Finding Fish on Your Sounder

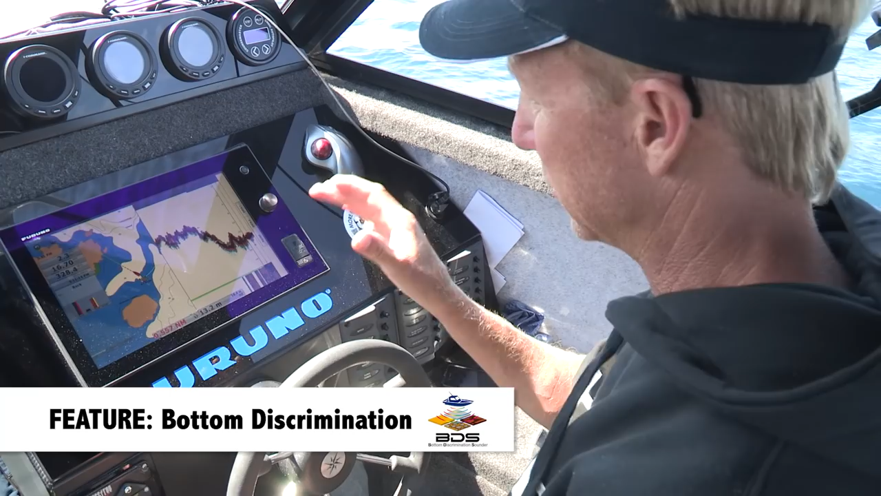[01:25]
Now I've got a graphical illustration here of rock and over here I've got it in graph formation.
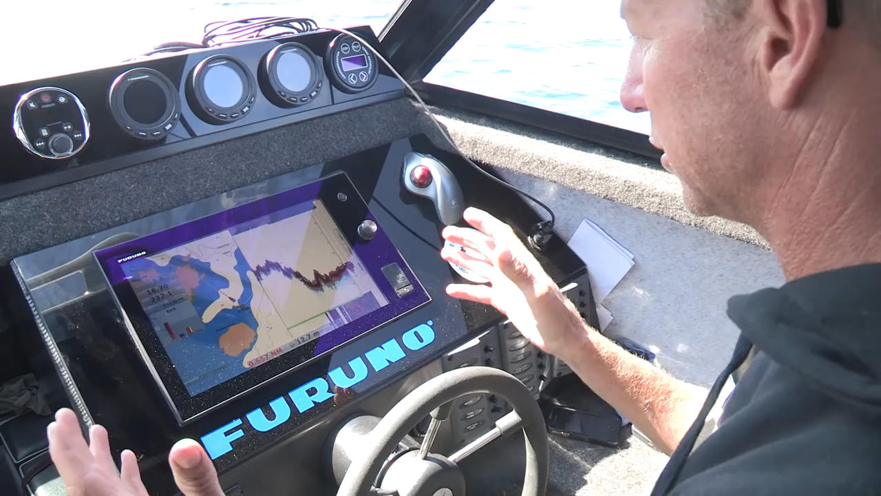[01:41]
Real good sort of a territory for snapper and it's just taking the guesswork out of it.
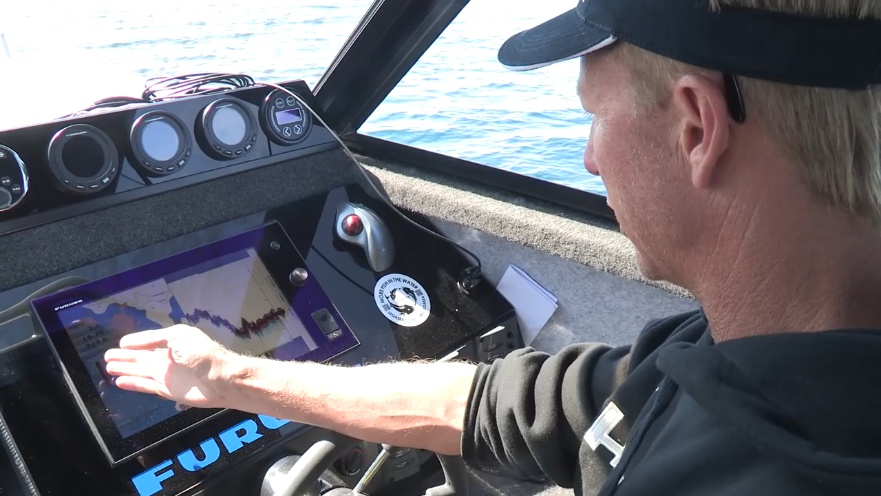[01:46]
I get a graphical illustration here and I get a clear picture here of what's on the bottom.
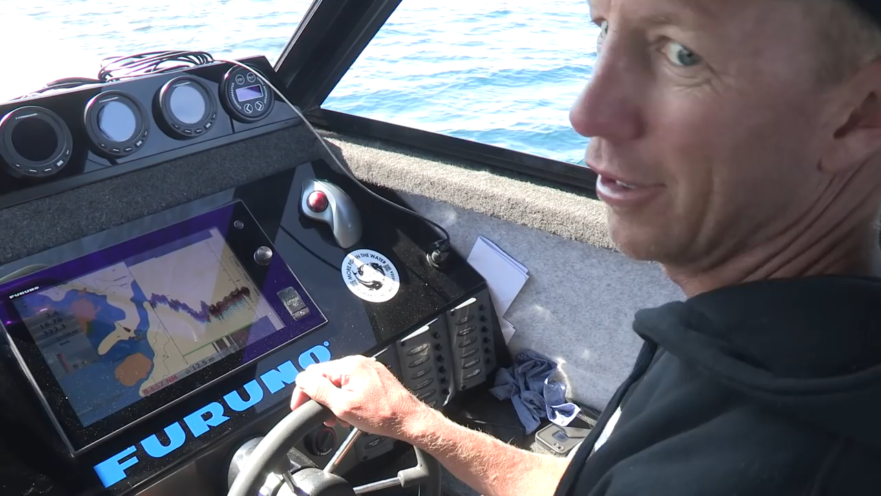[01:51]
Just super handy.
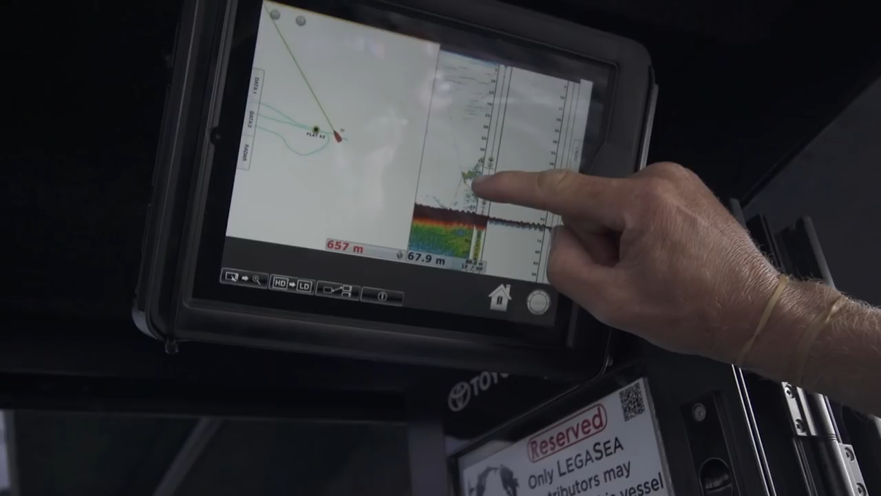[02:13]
Here you go boys. That's one of your baits right there about to get smoked. Oh yeah. There you go B-true.
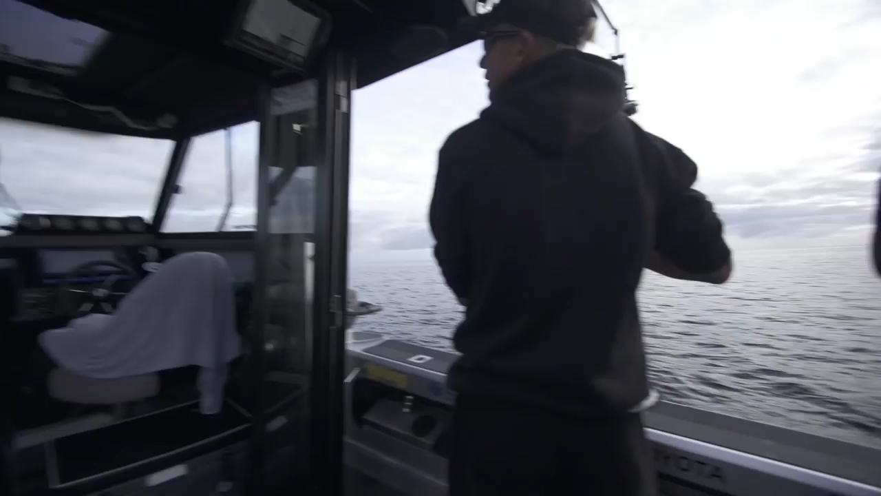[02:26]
Look at this.
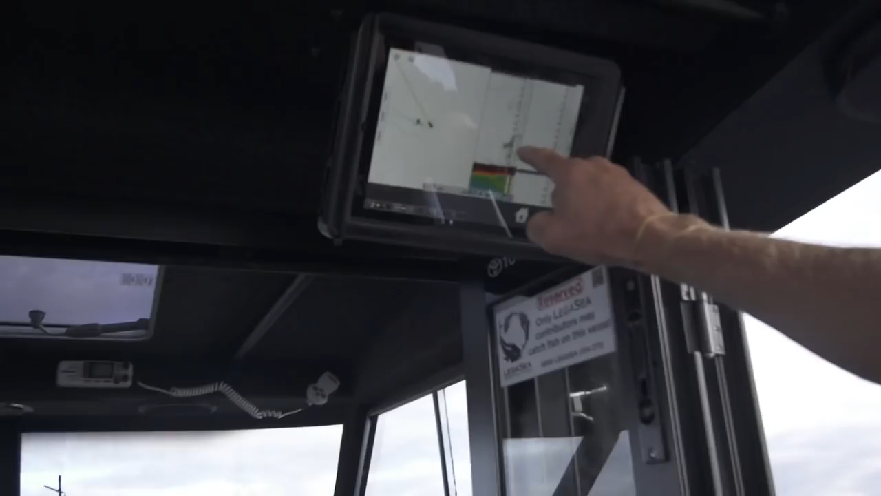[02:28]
Just as Brandon comes onto them, here comes the big shoal of snapper. And I just said to Brandon, someone's bait is dropping into that. You can see Brandon's line coming down here.
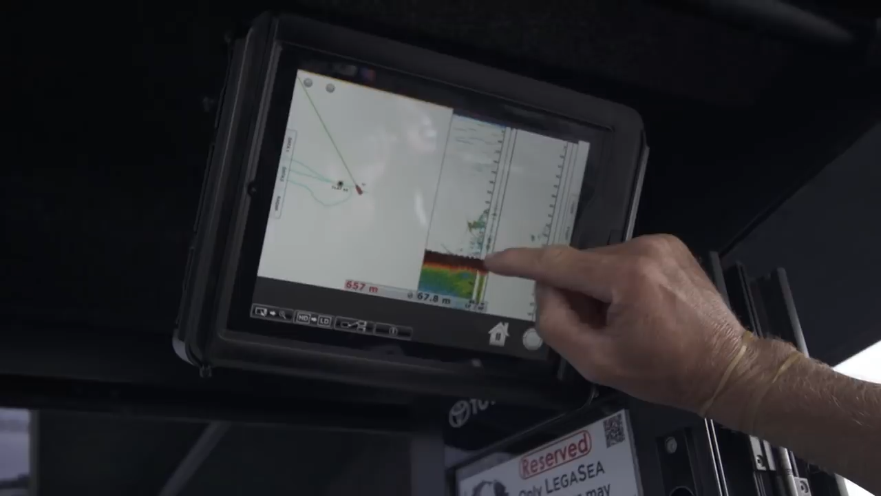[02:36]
He's dropping into that shoal of bait fish here. These arches underneath, snapper.